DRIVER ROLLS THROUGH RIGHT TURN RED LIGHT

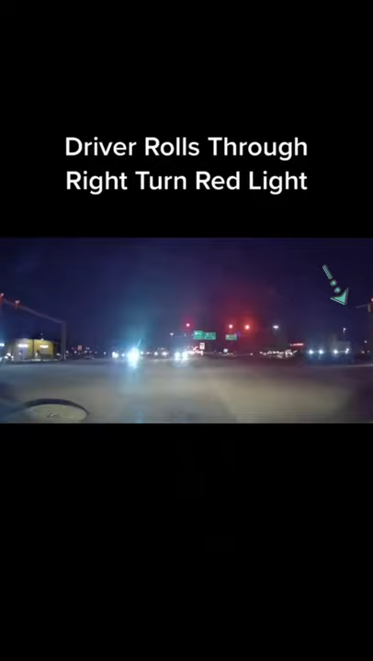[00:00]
Driver rolls through right turn red light. I have the green.